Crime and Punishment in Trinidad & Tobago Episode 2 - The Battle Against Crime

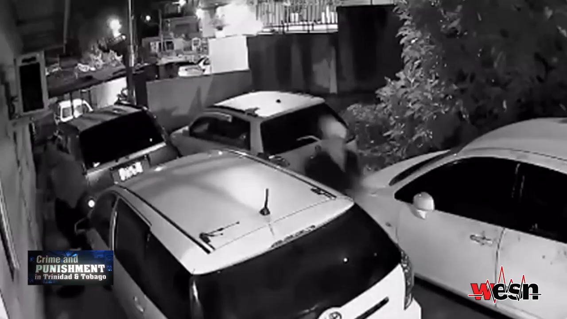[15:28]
have those have those tools and they're trying to kill a citizen